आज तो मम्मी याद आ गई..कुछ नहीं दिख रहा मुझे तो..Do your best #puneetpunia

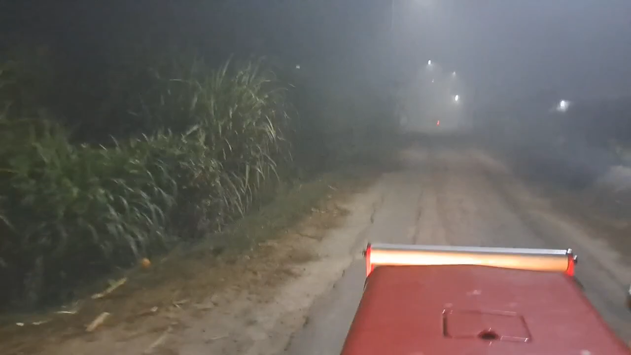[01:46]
ये देखो अगले वाली मोटरसाइकिल भी चमक रही है, ये स्कूटर भी चमक रहा है,
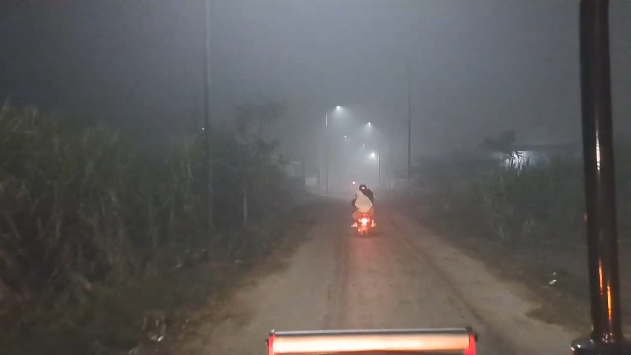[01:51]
और अभी जो है कोहरा ऊपर है नीचे नहीं आया।
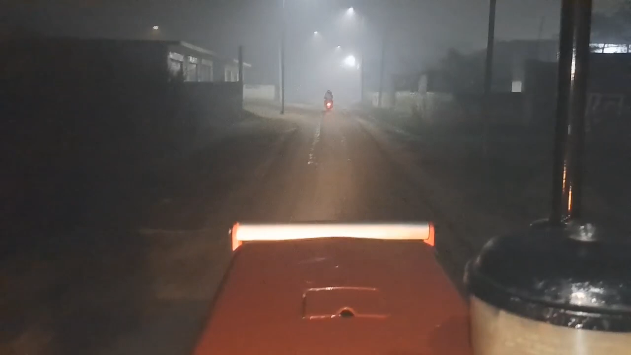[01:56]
और दोस्तों सुबह को तो इतनी बुरी हालत हो जाती है कि बस क्या ही पूछो।